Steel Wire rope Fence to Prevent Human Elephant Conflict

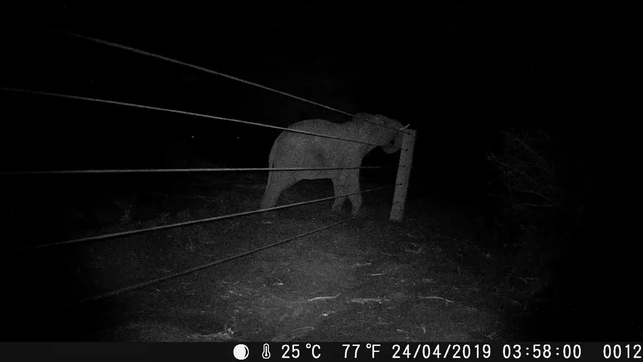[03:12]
These recordings, provided valuable insight into how wild elephants tried to overcome the fence.
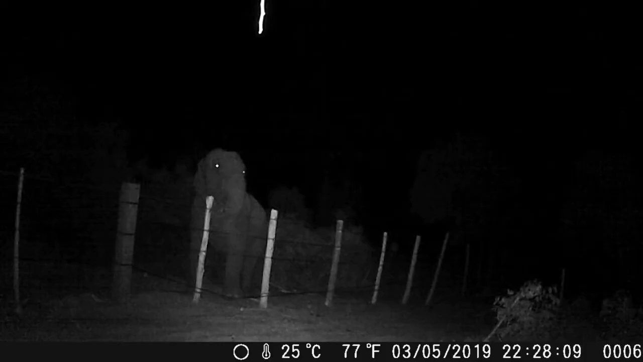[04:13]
Through trial and error, it was found that the simplest solution, was to fix wooden poles, to prevent the wire ropes from being pressed down, under the elephant's weight.